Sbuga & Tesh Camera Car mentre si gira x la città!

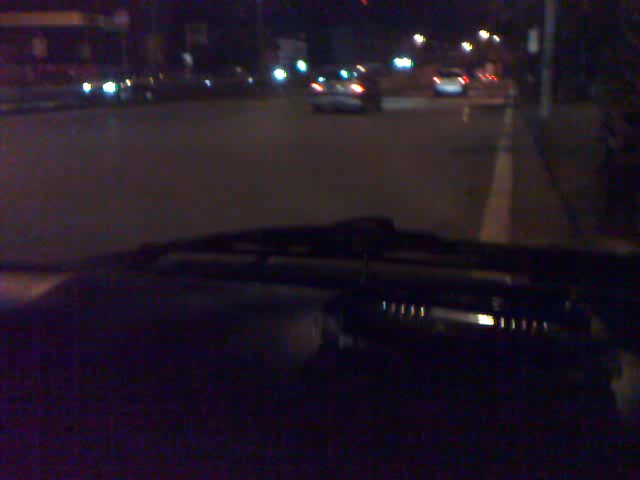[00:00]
Attenzione, inizia qui la nostra camera car. Circonvolazione di Catania. Chiudiamo i finestrini e osserviamo i finestrini oscurati. Ma non si vede una minchia.